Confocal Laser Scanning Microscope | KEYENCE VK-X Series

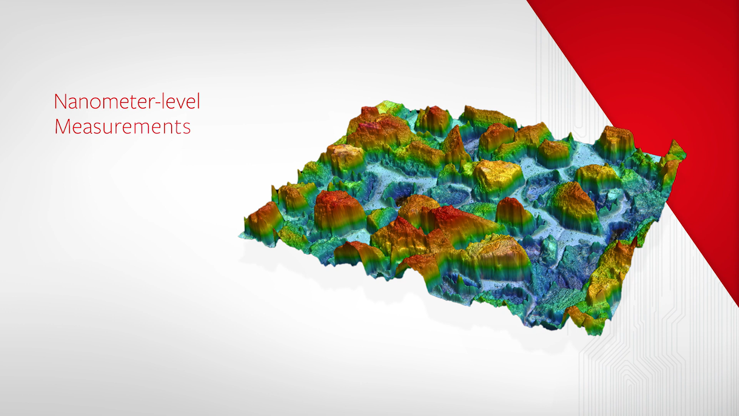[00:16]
roughness, and film thickness measurements on any type of material.